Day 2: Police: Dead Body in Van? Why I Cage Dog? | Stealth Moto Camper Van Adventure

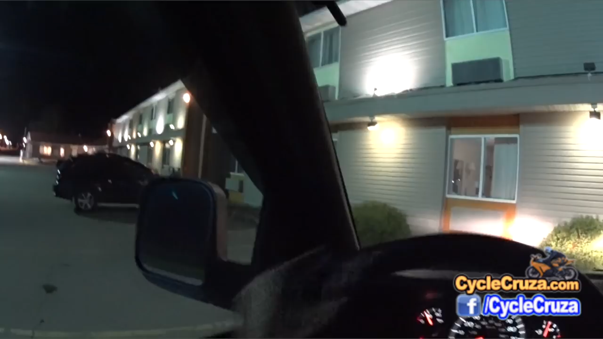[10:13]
half asleep it's never happened to me but i've seen that happen to a lot of guys so and i'm cautious messing with these little like motels i usually go with the big chain you know like holiday inn or you know big chain hotels this is a big chain motel but it's a small operation here and
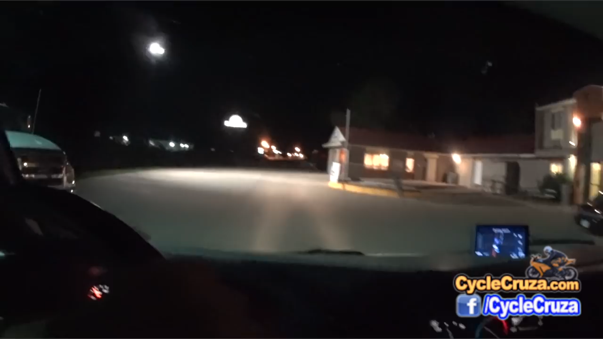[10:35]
as you drive in he can see who's coming in here at the lobby
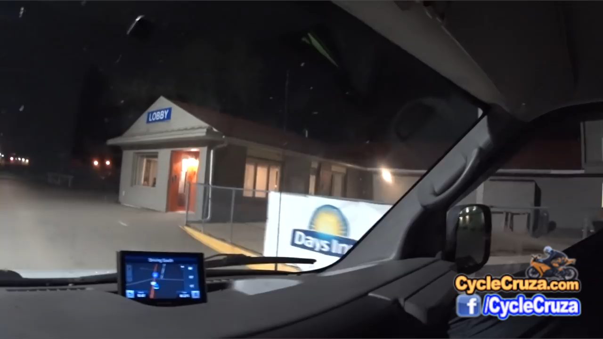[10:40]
so i don't know if you can see that see that guy's head over there
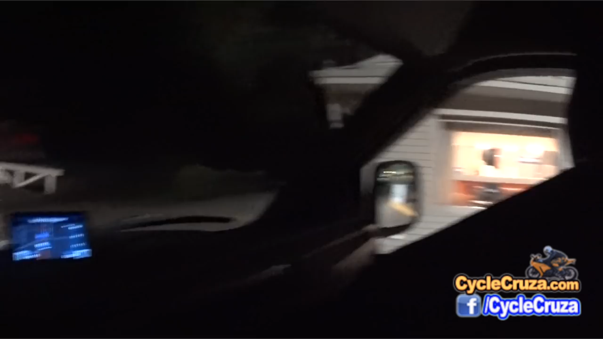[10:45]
sees he's waiting for me and then he'll come banging on my door